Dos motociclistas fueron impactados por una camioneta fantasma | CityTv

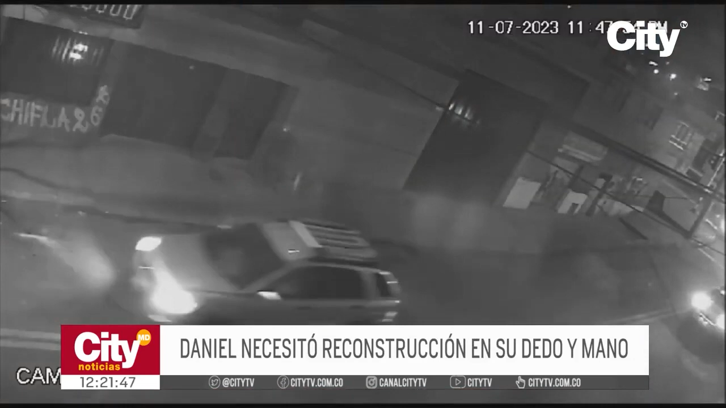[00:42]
Vemos que el conductor hace un giro prohibido, pues no lo vemos y es cuando nosotros chocamos contra la camioneta por el lado derecho de la parte de la camioneta. Luego del accidente aún siguen las repercusiones físicas y emocionales.